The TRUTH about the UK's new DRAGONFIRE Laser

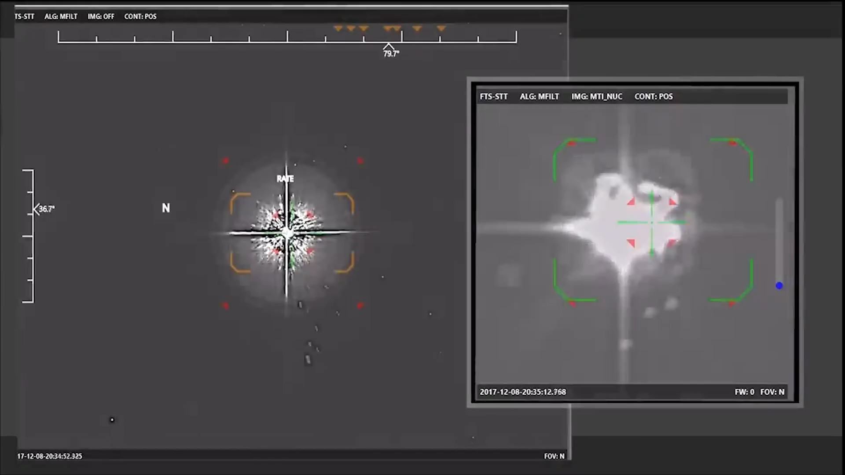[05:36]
but if you can't reliably target and then maintain a lock on a target as it flies through the sky, your laser isn't going to be much good at all.
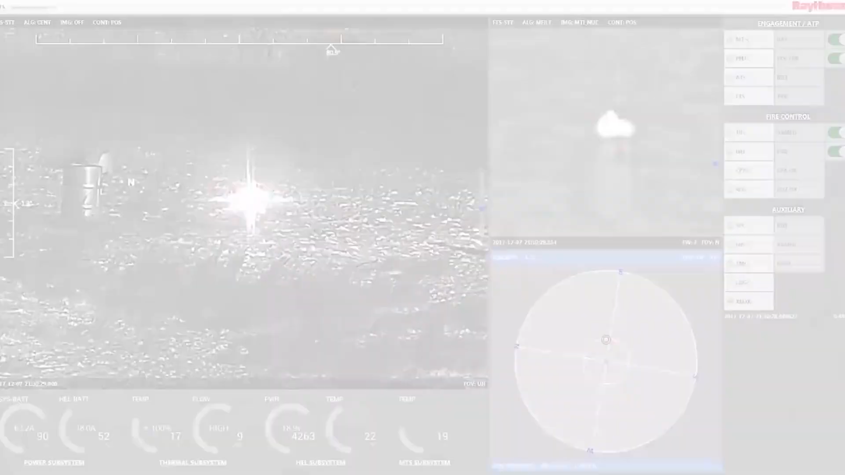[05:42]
And this is something the US Navy has learned the hard way.